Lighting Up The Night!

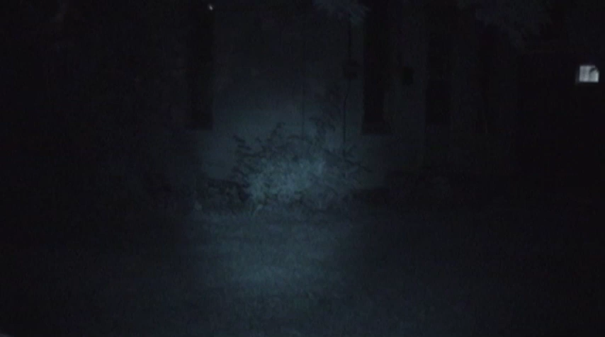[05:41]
Check that out. That's the illumination from that infrared device.
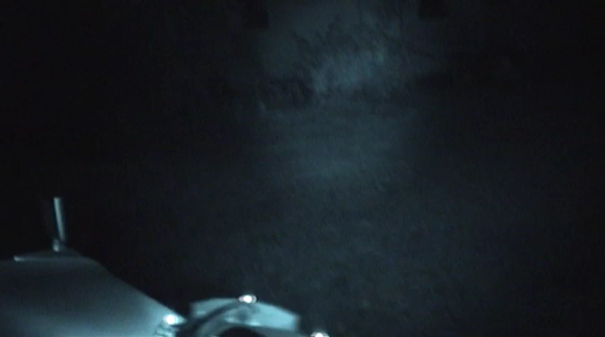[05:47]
Which if I turn around here, now with the night shot mode on, and I look at that thing, it's glowing like a house of fire.
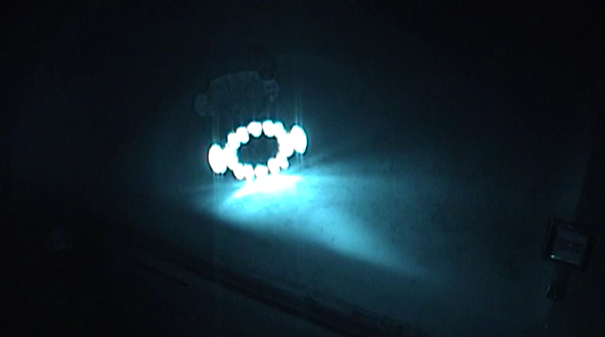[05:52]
It actually glows brighter when I run it from a car battery because it's probably pulling enough current out of those alkaline batteries that's pulling down their voltage rather significantly,
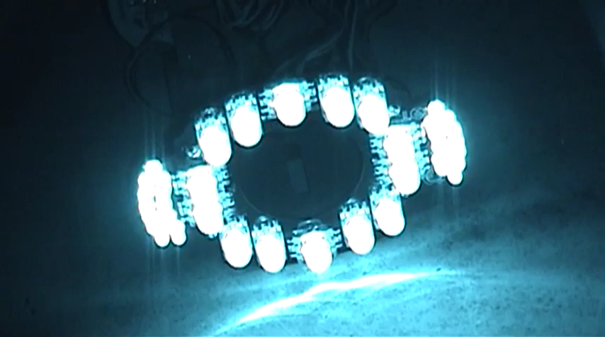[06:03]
and therefore dropping their brightness as well. Last night when I was playing with this with the Tsar furhead around, it was so bright you couldn't even make out the individual LEDs through the camera's own viewfinder. But that's still pretty impressive,
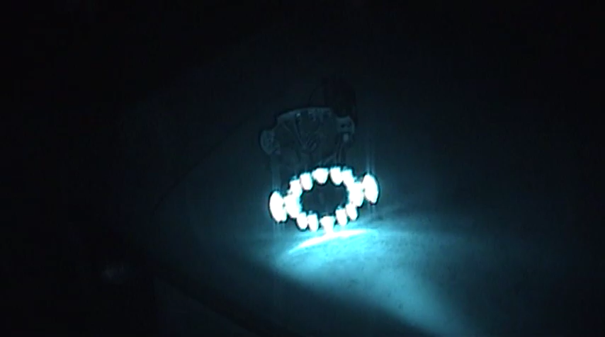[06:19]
and it certainly gives the night shot feature a much-needed boost.
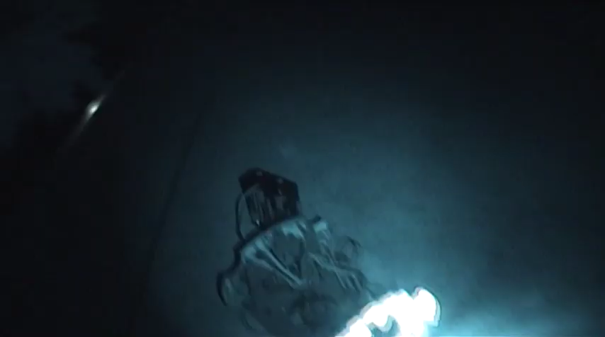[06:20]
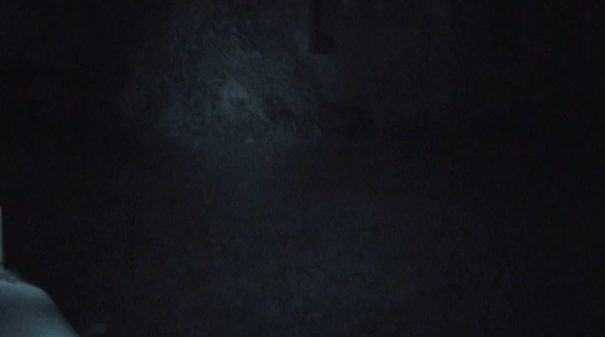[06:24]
I can move that around just like it was a spotlight.
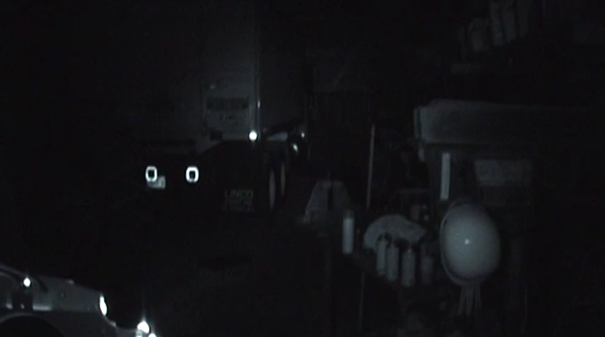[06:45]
All right folks, there it is. You don't need a light, bud.
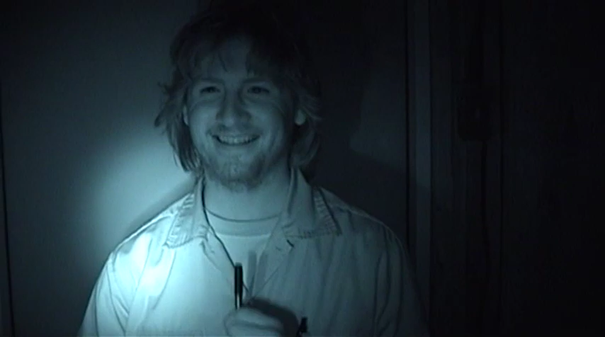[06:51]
That thing is amazing. It's pretty kicking, isn't it? Out here at the farm, there's the roof rafters. Wow, at least there's a part of them.
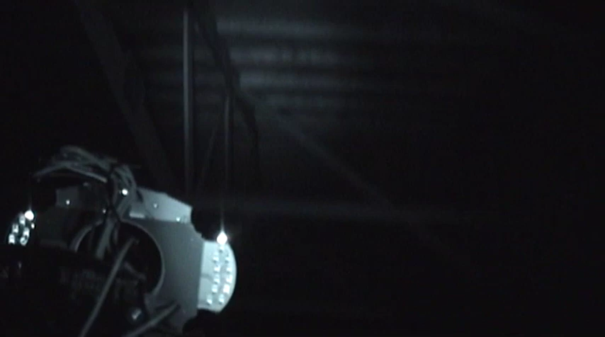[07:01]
It'd do even better. It's presently really beating the snot out of these AA batteries. Well, I'm sure you'll get some litmus back in there.
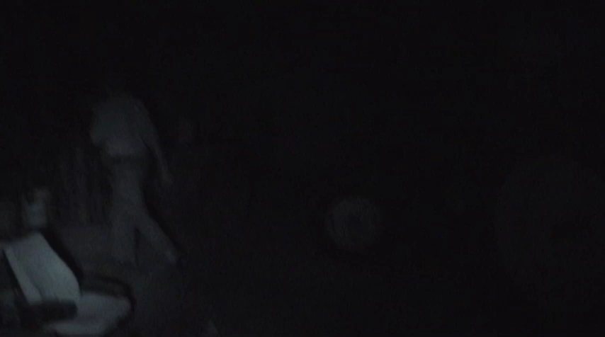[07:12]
Look at that. We've got a strange agent on the tractor.
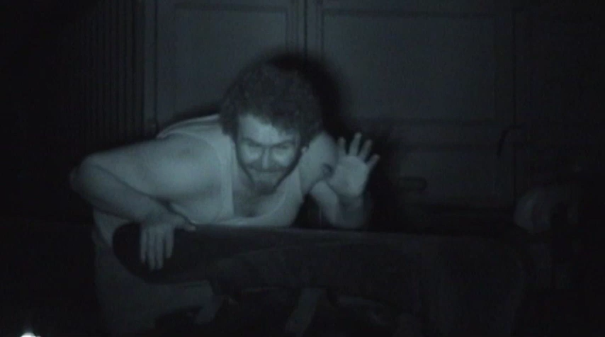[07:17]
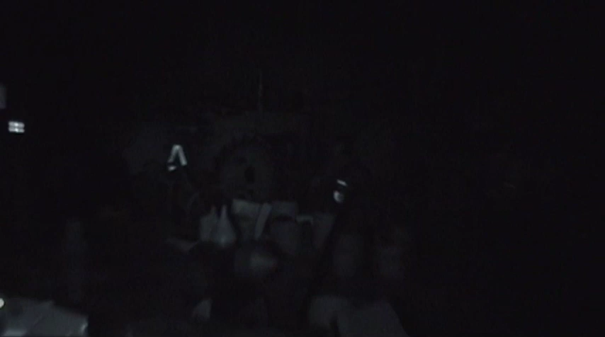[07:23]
Yeah, that certainly lights things up quite a bit better than the stock illumination.
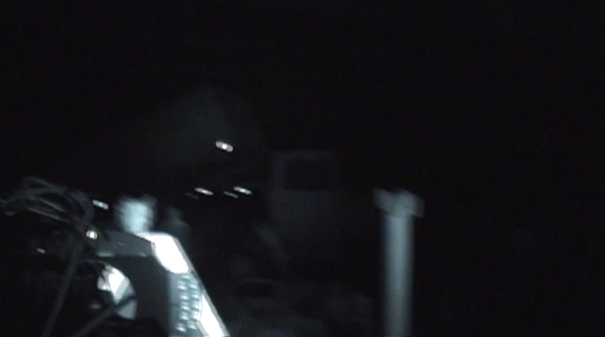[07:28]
I don't think we're going to get 400 feet out of it.
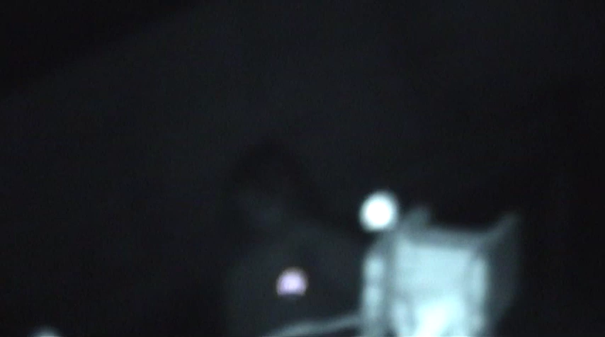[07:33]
But that's not too shabby. I don't know. Probably about 100 feet down to the other end of the shed there, or whatever that... I think that's the planter, yep. Of course, I can't see a thing in here.
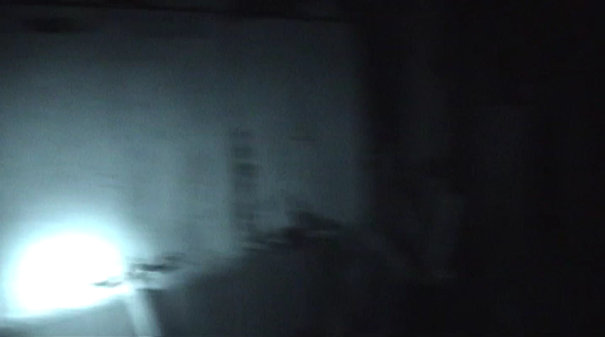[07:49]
The camera can, but I have to be careful because its perception of things is different than mine.
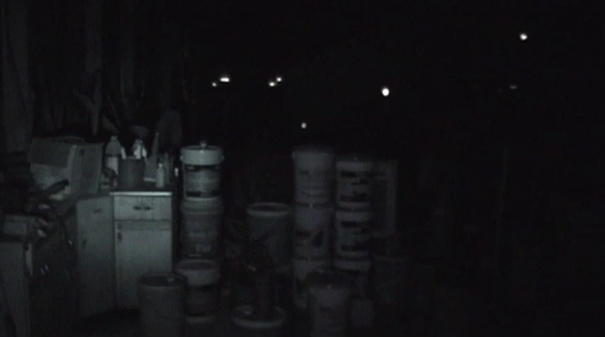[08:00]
Okay, now I'm shooting with a hybridized approach. I was like, hey dummy, camera's got a light on it that works for my vision, so we'll just combine that with the night shot.
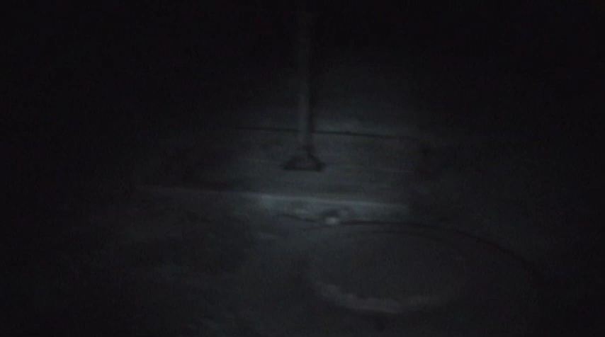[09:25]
But there you have it, folks. More goofing around with night shot, with the help of an external illumination device.